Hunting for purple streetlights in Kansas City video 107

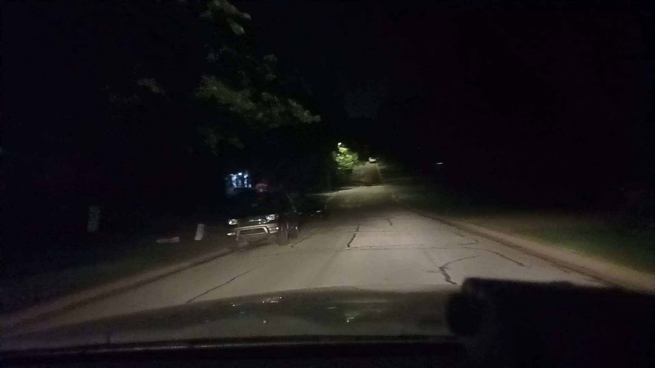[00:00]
Okay, I'm gonna do another video. My last video, we explored this neighborhood that is west of Ridgeview. So right now, this is actually Northwood. Here on the right, oh, actually, you know what? I think this should still connect to 116th. I'm gonna go to 116th, and if you remember, there was an adjacent neighborhood that we took to,
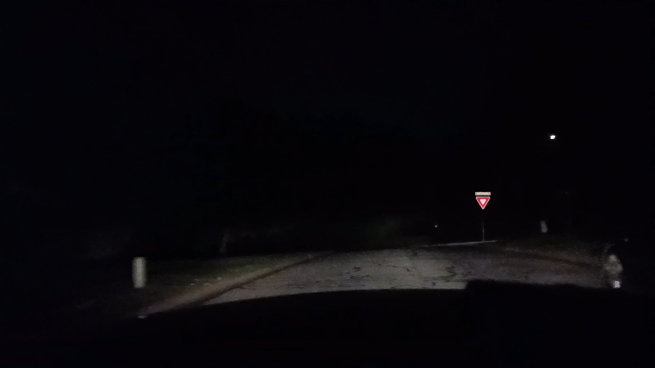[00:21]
took when we crossed Ridgewood from that neighborhood, going east. I'm gonna go back to that point, or actually we should be able to do that from over here. So I'm just gonna take a left
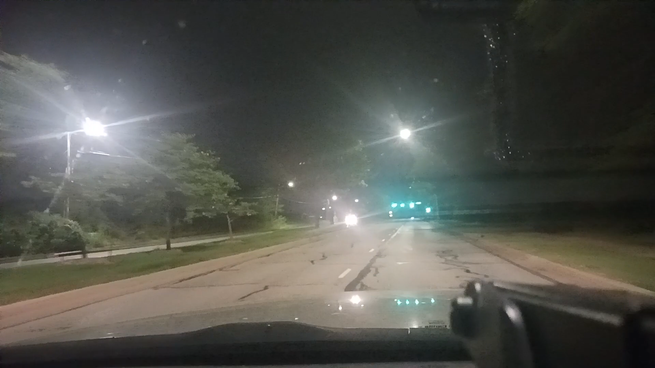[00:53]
I guess it's not exactly at the road that I thought it was, relative to where we were before, but this should be 116th, I think, and we can take a left here. Yep. I'm gonna explore this neighborhood over here as well, which is adjacent to this, just on the other side of Ridgewood. We already found that there were purple lights, basically where you would expect them,
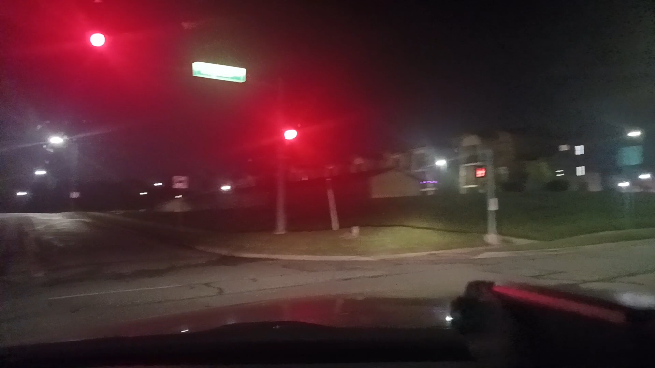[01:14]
minus maybe at the point where you would leave on the north end of the neighborhood. But I already showed you what's to the north on Ridgewood, near College Boulevard. Basically, there's no way out of that if there are a bunch of people standing on those ledges. They have a clear view of you on the road. There's just, you're not getting out of it.
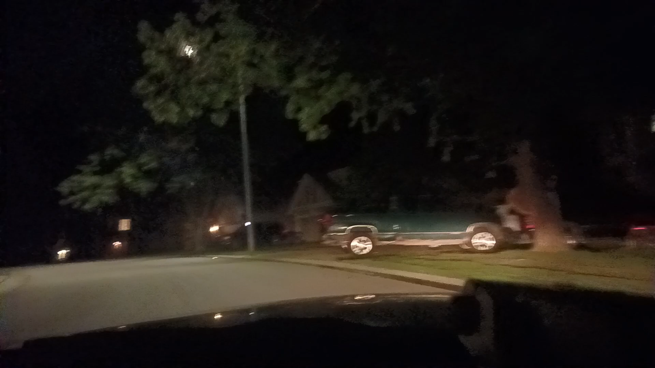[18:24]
Okay, to the left there's that dead end. I could look at the dead end just in case we missed something, but I think it's so short that I don't think we missed anything. Yeah, I'll just probably prove it to you guys. Okay, taking a left here.
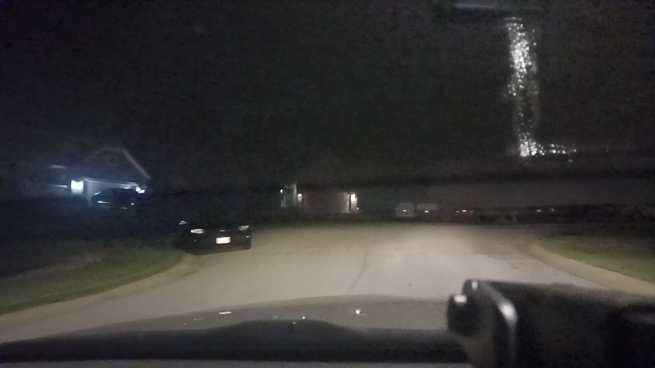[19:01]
Okay, we do have that though. Looks like that other one's shining up in the sky, so I'm pretty sure we're seeing something over there. Okay. Well, there's the other way around as well, I guess, so I don't know. I don't know if it matters.